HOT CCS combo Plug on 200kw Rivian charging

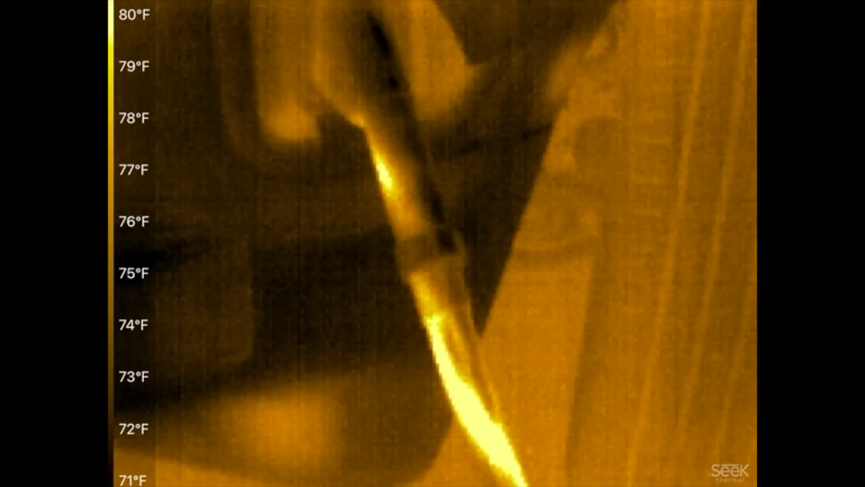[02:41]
On screen: scale top 80°F, scale bottom 71°F
fahrenheit 80 degrees fahrenheit i guess see you're starting to see some oh look at that you're starting to see the cable
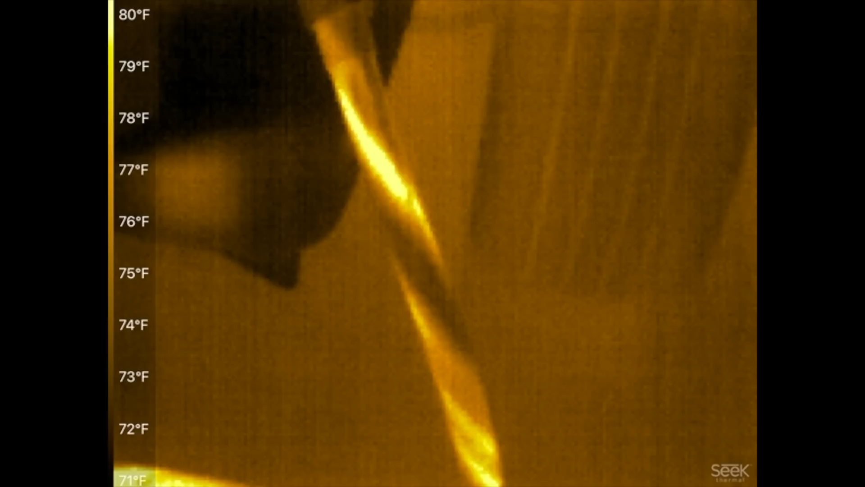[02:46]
On screen: scale top 80°F, scale bottom 71°F
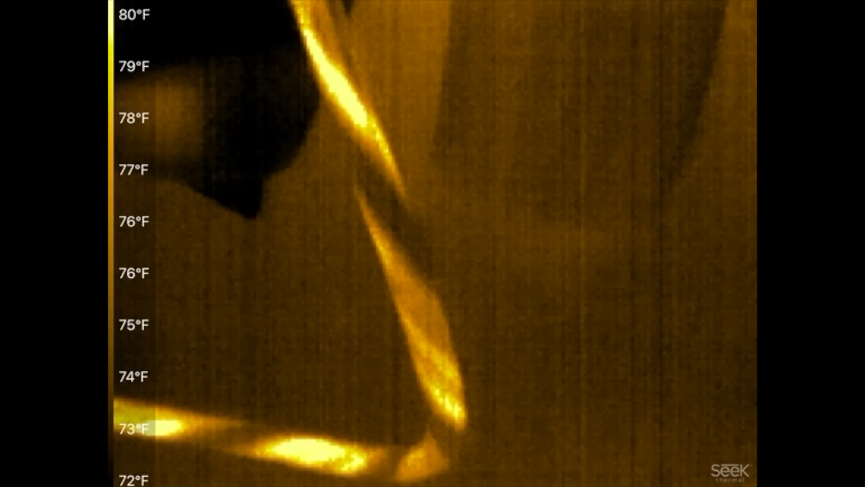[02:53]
On screen: scale top 80°F, scale bottom 72°F
and you could see the wires inside the cable how they're twisted in there
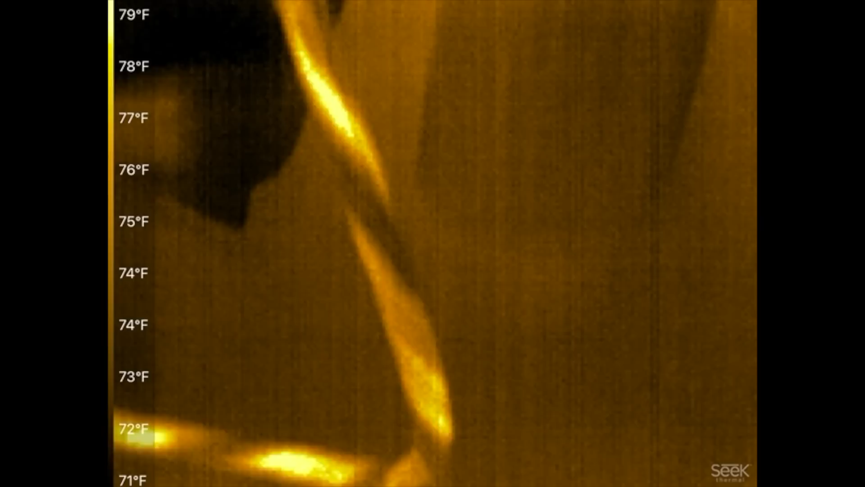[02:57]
On screen: scale top 79°F, scale bottom 71°F
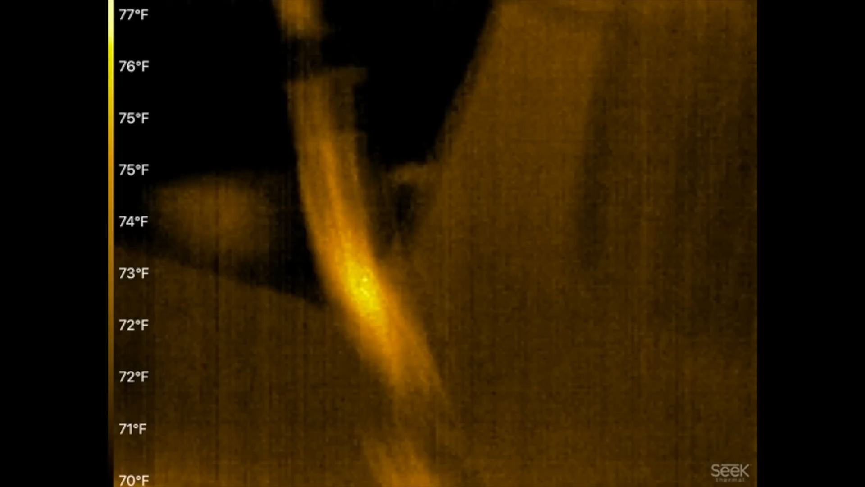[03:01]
On screen: scale top 77°F, scale bottom 70°F
okay so that's real that's real heat right there and they're at 80 degrees
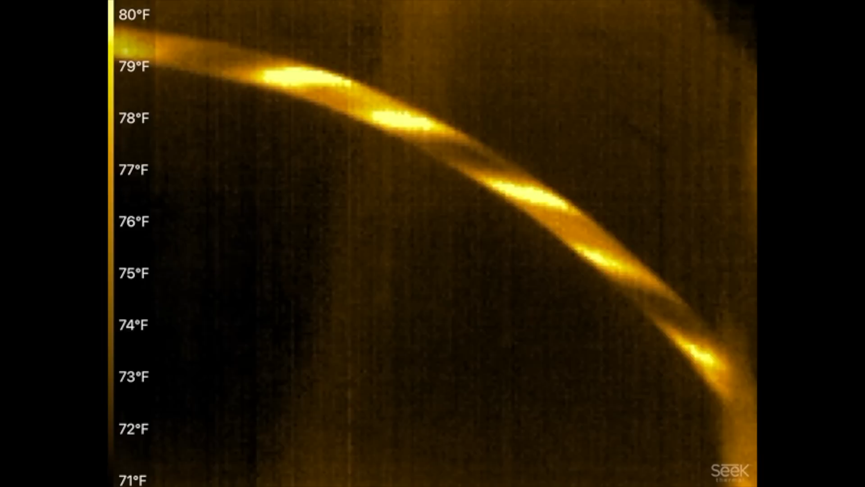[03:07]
On screen: scale top 80°F, scale bottom 71°F
fahrenheit and here we go they go all the way up the
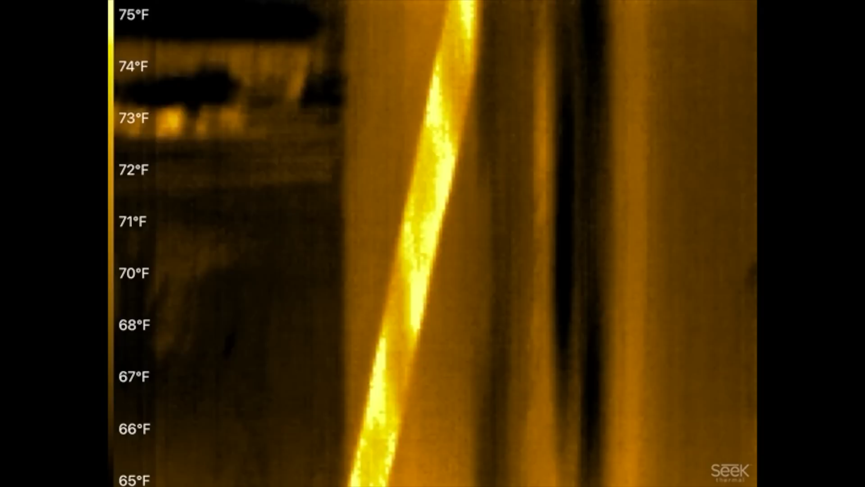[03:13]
On screen: scale top 75°F, scale bottom 65°F
station there here you go
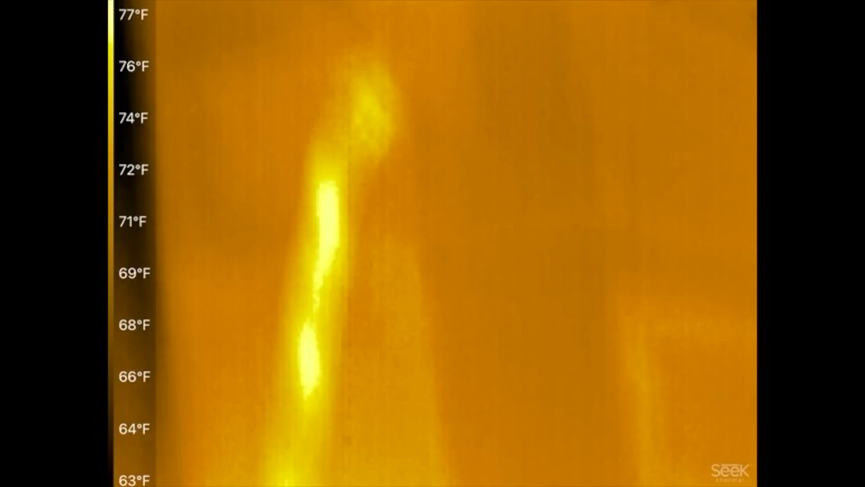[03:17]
On screen: scale top 77°F, scale bottom 63°F
uh other than that nothing in the station because this is that's just the card reader thing what about on the on the truck
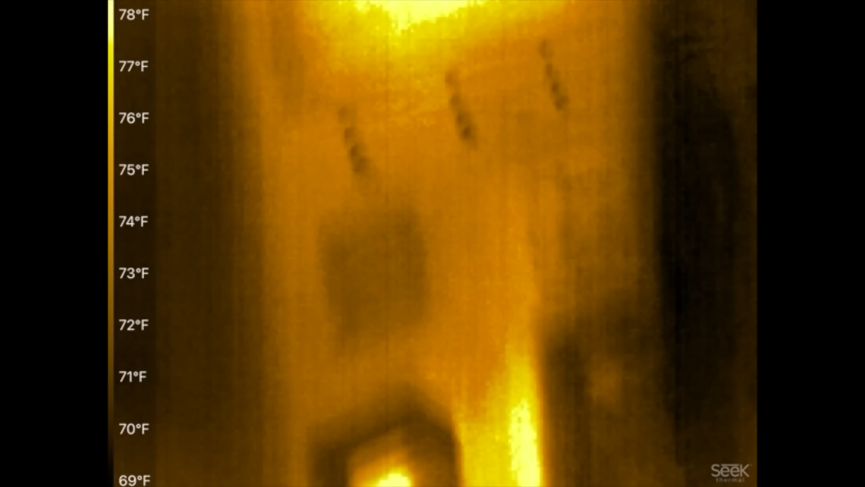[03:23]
On screen: scale top 78°F, scale bottom 69°F
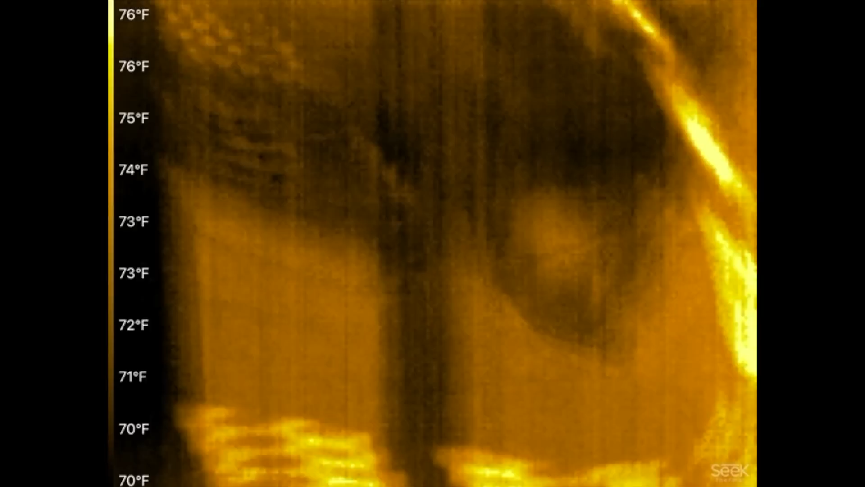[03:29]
On screen: scale top 76°F, scale bottom 70°F
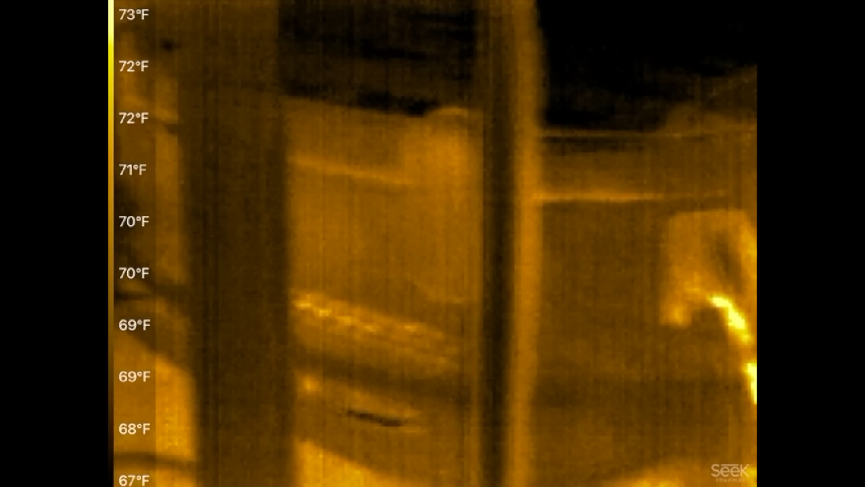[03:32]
On screen: scale top 73°F, scale bottom 67°F
there yeah i guess there's nothing in the truck okay there see some stuff over there inside the grill
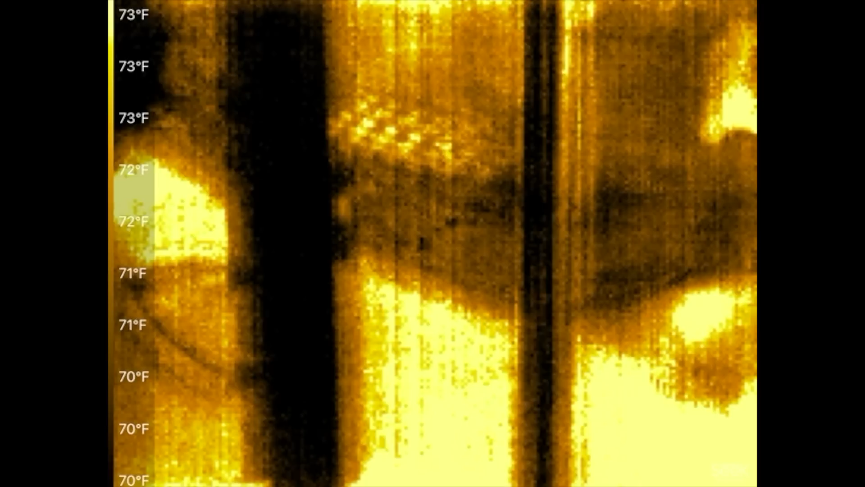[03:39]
the floor seems to be no the
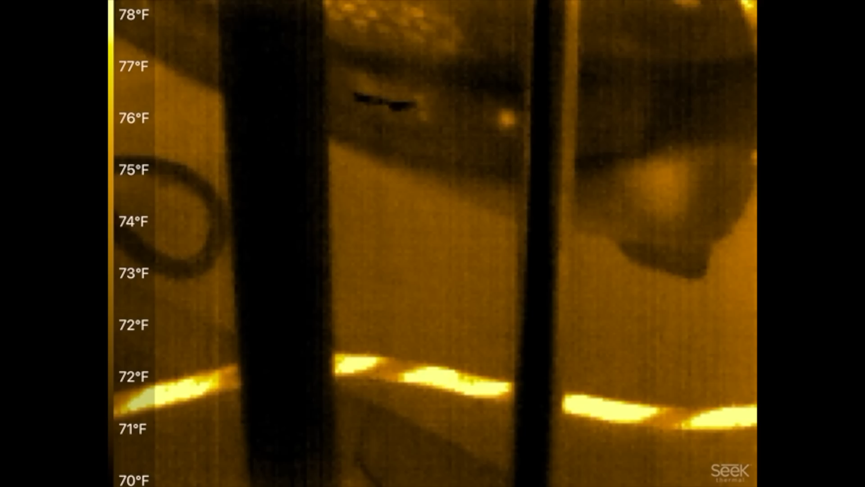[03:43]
On screen: scale top 78°F, scale bottom 70°F
floor is not hot see only when you're not pointing at it it lights up like that